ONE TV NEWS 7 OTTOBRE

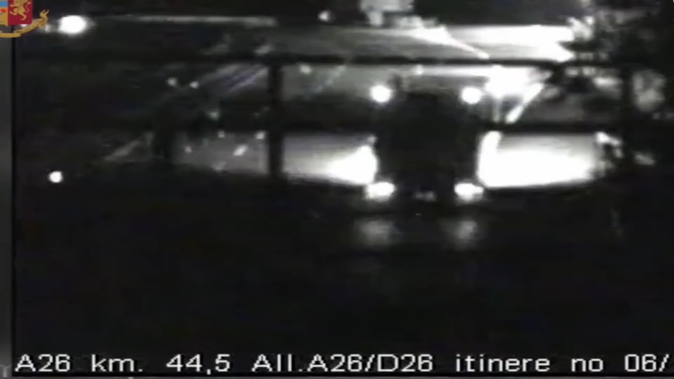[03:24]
la presenza di luci attribuibili ai fari di un mezzo pesante che si avvicinava viaggiando pericolosamente nel senso di marcia opposto e percorrendo la corsia di sorpasso.